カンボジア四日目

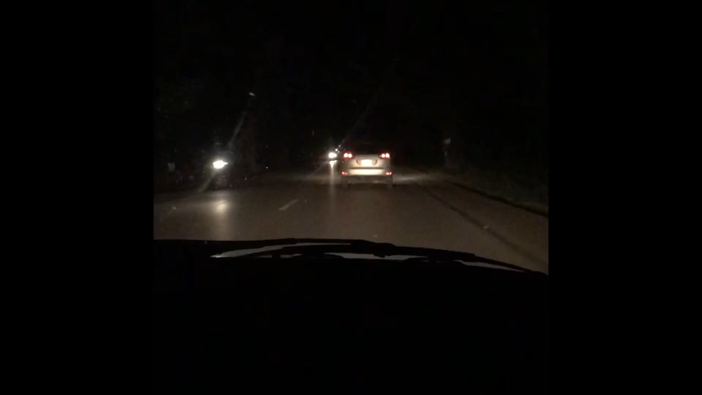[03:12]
あのー飛び出てきますのでそれにねおーっとーみたいな感じであったりとか蛇とか馬とかいますからそれをあのーうわーみたいな感じでねあのー動物飛び出し注意のところをよくね走ってましたねで結構ね飛ばすんですよねこれねこの道ねだいたいイメージ60キロぐらい走ってるように見えるんですけどもこれこの動画以外のところで120キロ130キロバンバン出して走ってたんでねもう本当にもう怖いですね道路が見えないからそ
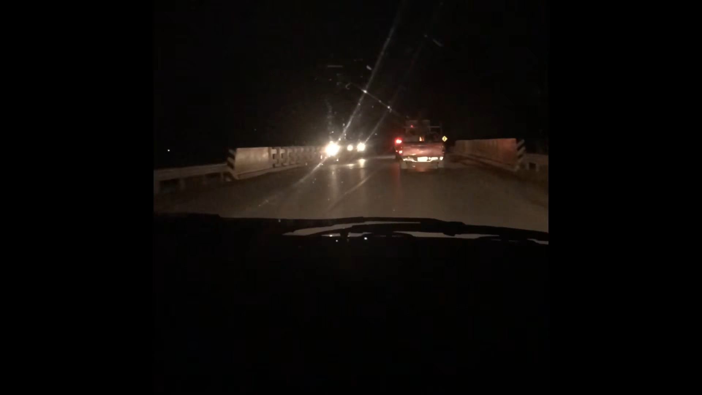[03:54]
ぶつかりそうなところをね何度も何度もねドライバーのガイドさんはすごくなんだろう華麗なドライビングテクニックでスルスルと交わしてきましたねそんな感じ?そんな感じですねこれはね追い越しするところの動画かなあまり見栄えが良くない見栄えが良いところはねだいたいねあのスマホを出して撮る前に